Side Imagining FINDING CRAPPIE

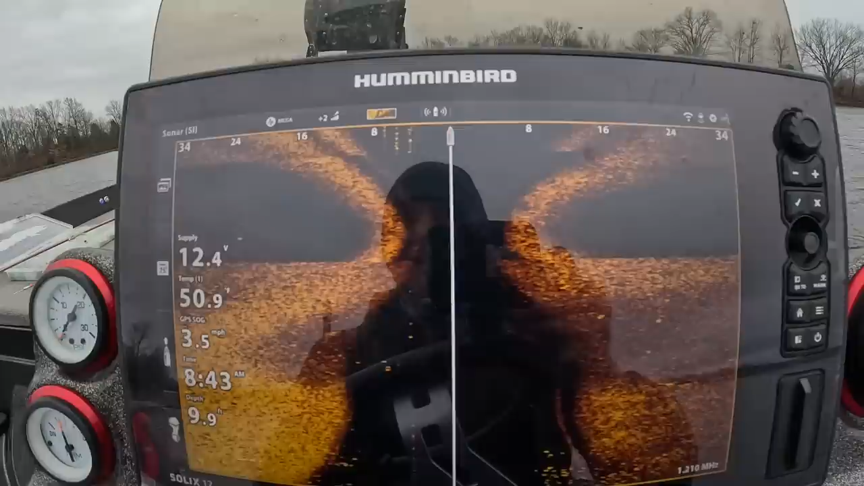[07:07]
On screen: speed 3.5 mph
is a solix 12 and i like to use the side imaging mostly
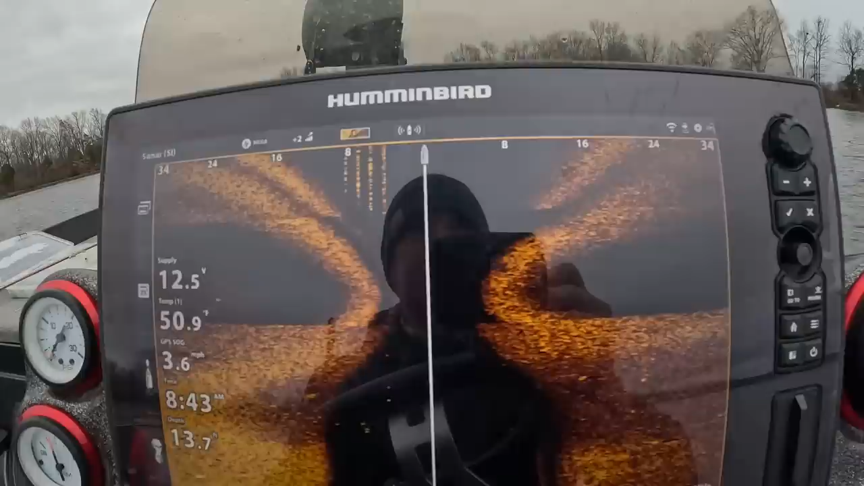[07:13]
for structure finding structure not necessarily finding fish my home lake's a little bit unique from the standpoint
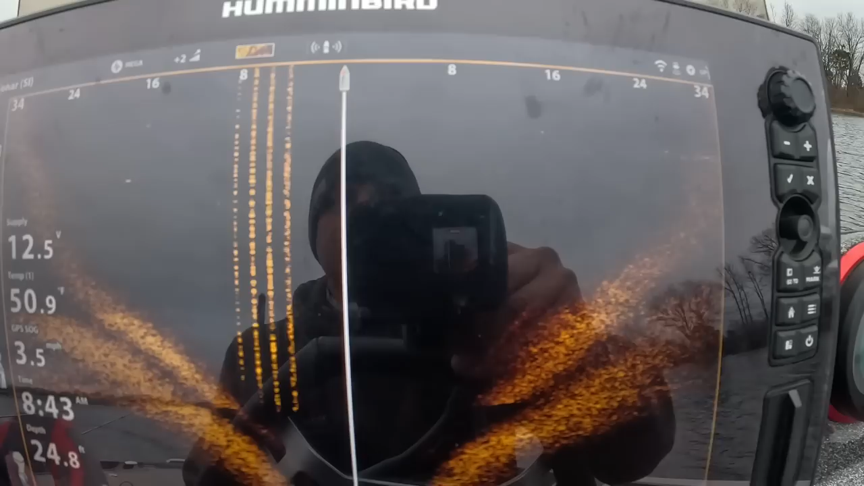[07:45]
On screen: speed 3.5 mph
structure in that cove is going to have some level of fish on
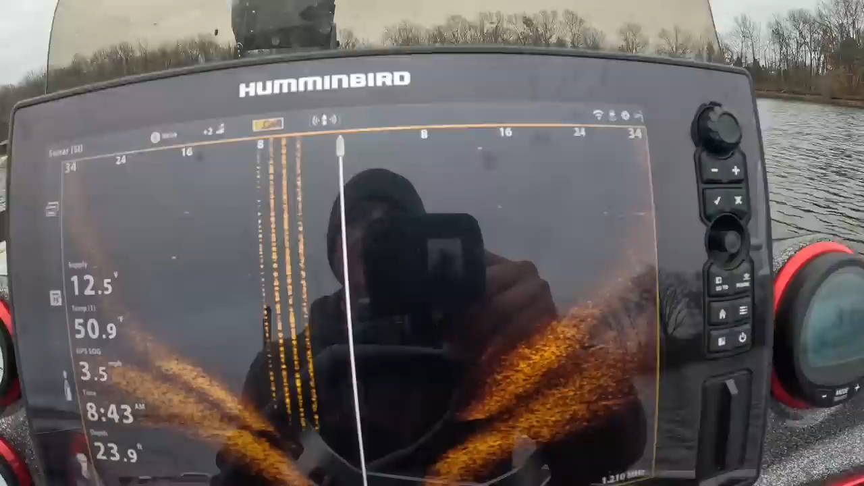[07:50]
On screen: speed 3.5 mph
it so they typically stay in the same areas they like it there's a reason why they're there so to speak so again this is the water column the water column is really deep right here so we've gotten down to 22 feet getting some artifacts there on
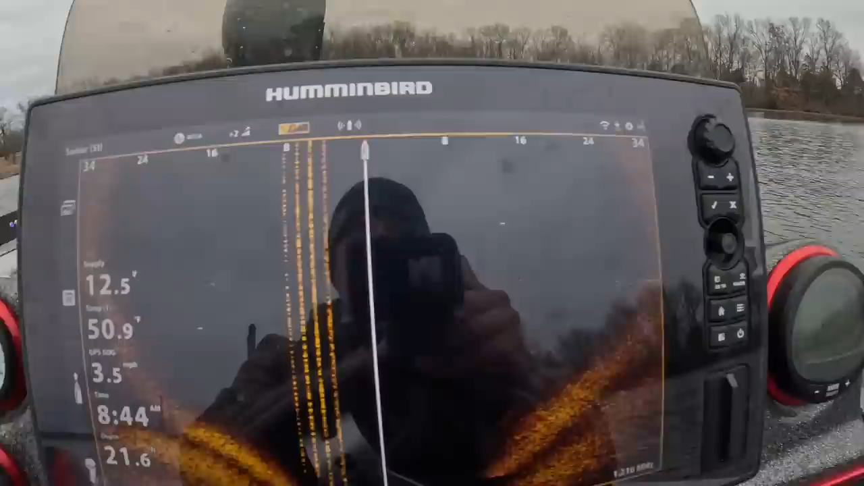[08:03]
the left side that could be my prop so i'll raise my
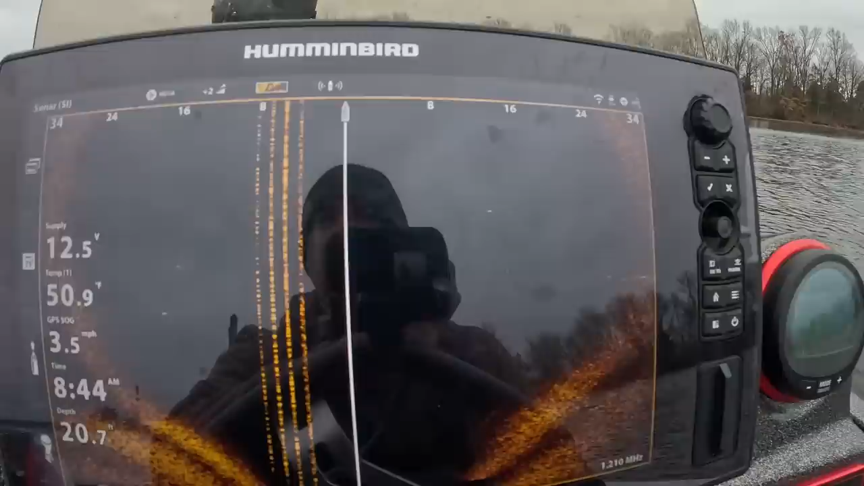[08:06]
prop just to see if it is it is not my prop so i'll have to figure out what that is but
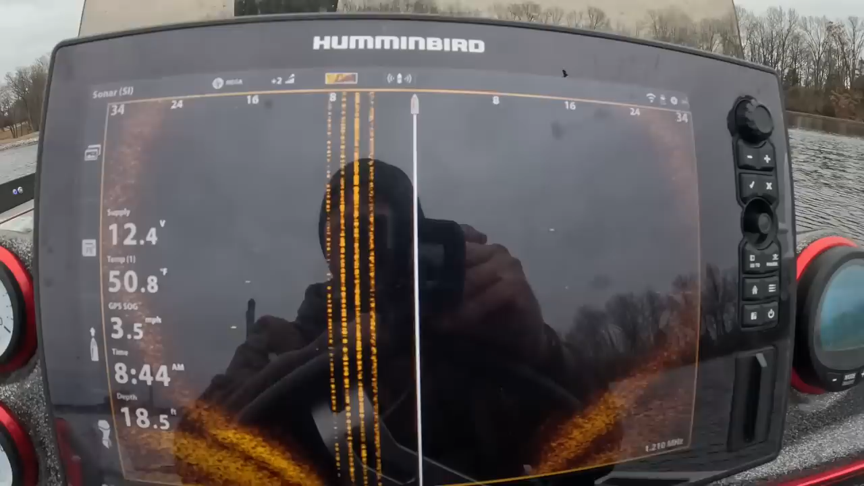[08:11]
On screen: speed 3.5 mph
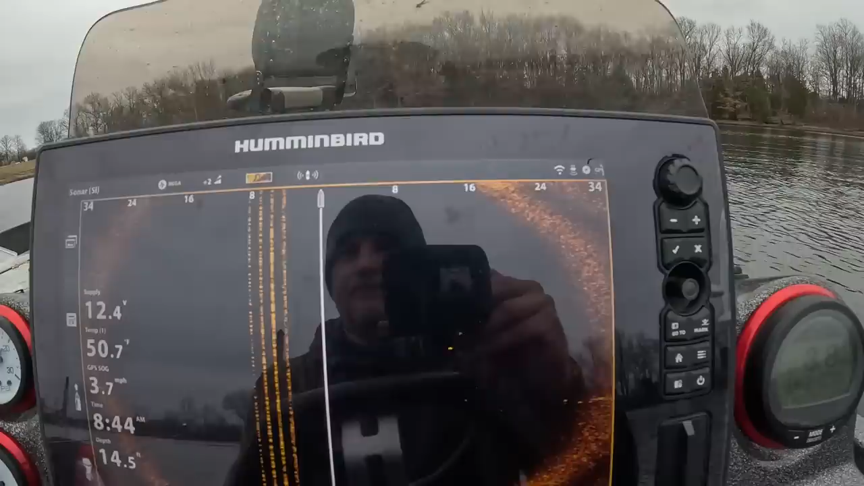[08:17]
On screen: speed 3.7 mph
that is a solix and i'll tell you what that was really good we're going to show that again here but let me talk about um
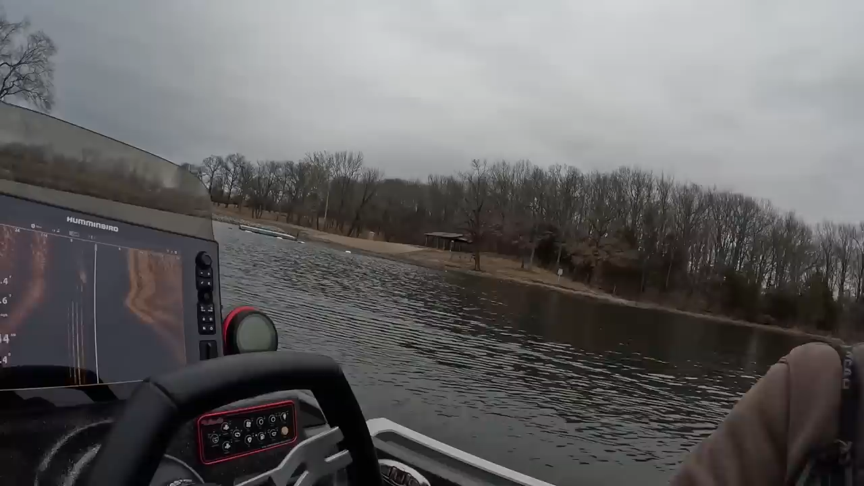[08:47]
important the the biggest deal i see is that you know solix is going to be a touch screen
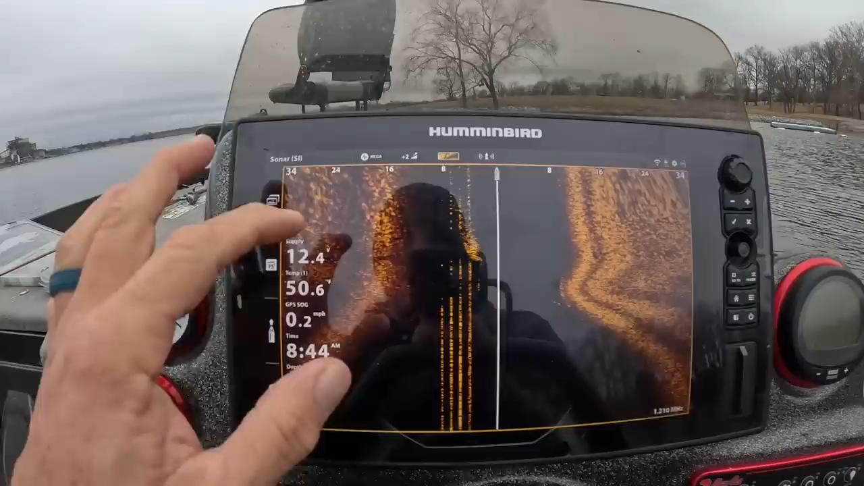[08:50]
On screen: speed 0.2 mph
monitor it's going to take a lot of energy juice to power it helix is not so a lot less power to power a helix i think that's an advantage i also love the
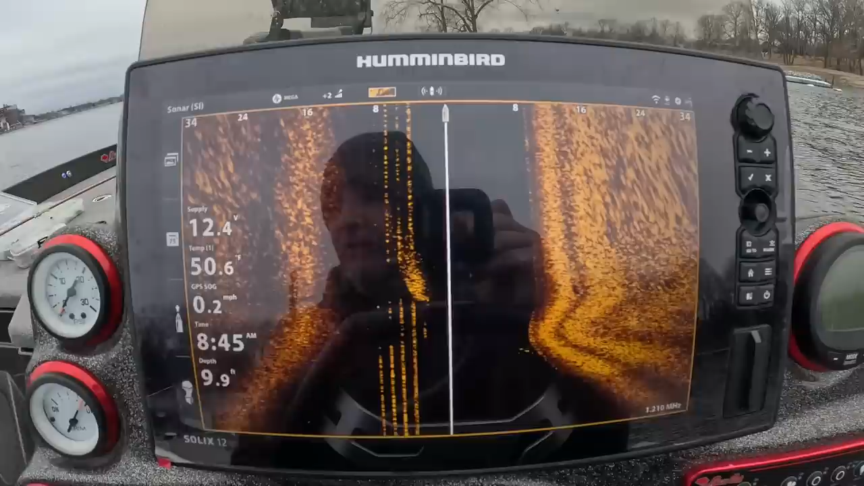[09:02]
On screen: speed 0.2 mph
interface on a helix i can't say enough good things about it it's easy it's quick it's probably what i should have gotten on this boat um but i'll tell you and i probably will go back to a helix
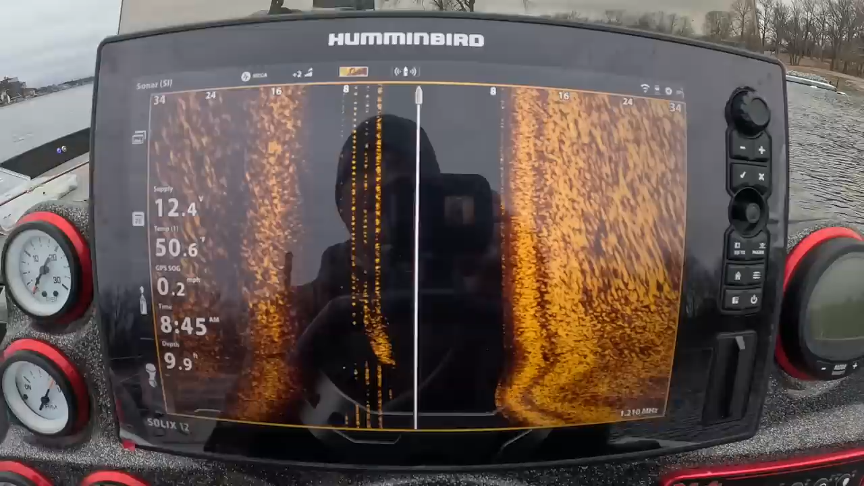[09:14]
On screen: depth 9.9 ft, speed 0.2 mph
i don't necessarily need the solix it's based on their power the the consumption they have also based off the fact the complexity of
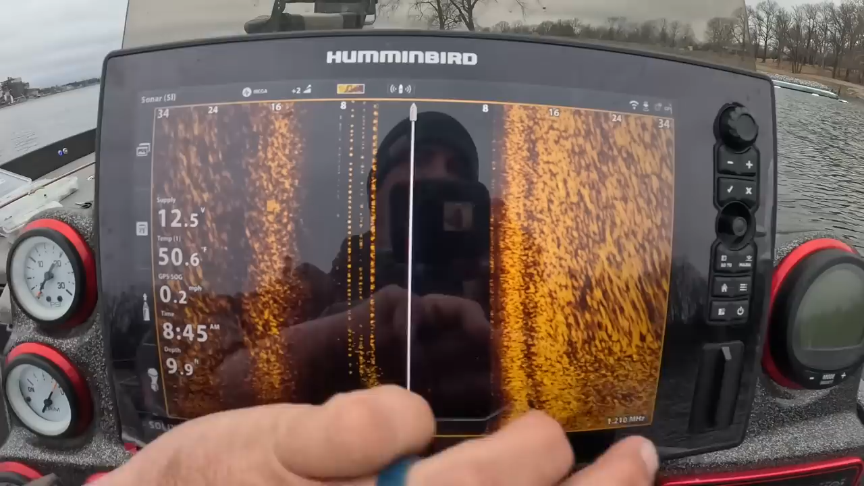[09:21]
On screen: speed 0.2 mph
the the actual interface is not the easiest thing now there are some functions that are really cool but